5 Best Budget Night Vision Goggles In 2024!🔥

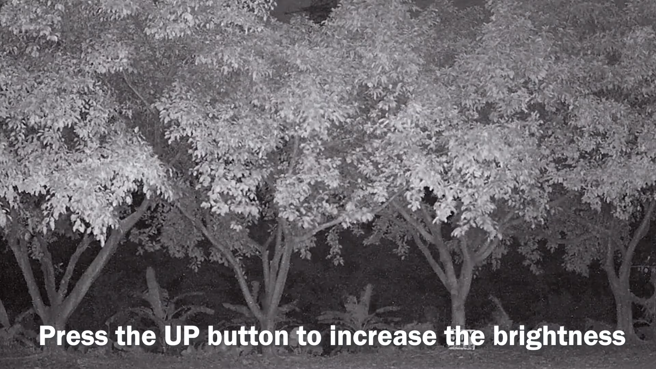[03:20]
That's around 400 meters. Whether you're tracking game or just enjoying nature, this range will elevate your outdoor experience.
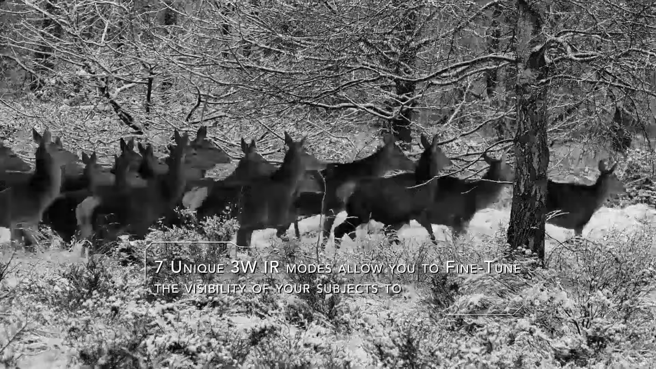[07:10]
The f1.225mm objective lens ensures you won't miss a thing, even in complete darkness.